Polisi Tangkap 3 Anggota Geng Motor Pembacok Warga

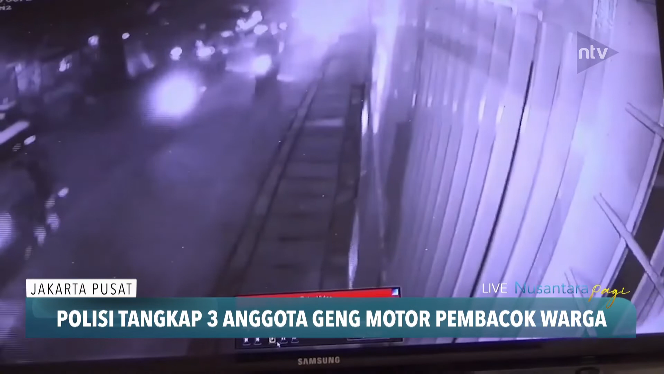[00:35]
Video kamera CCTV ini merekam detik-detik aksi penyerangan yang dilakukan kelompok geng motor terhadap warga di Jalan Pintu Air, Kebun Kelapa, Gambir, Jakarta Pusat.
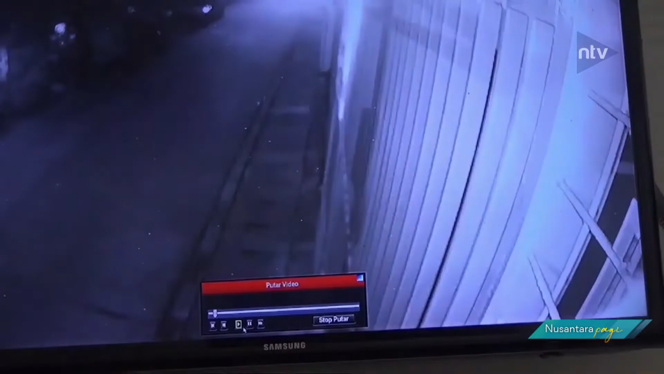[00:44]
Dengan lebih dari 20 sepeda motor, geng motor langsung melakukan penyerangan terhadap warga yang tengah asik nongkrong di sekitar lokasi. Usai menyerang dengan membabi buta menggunakan senjata tajam,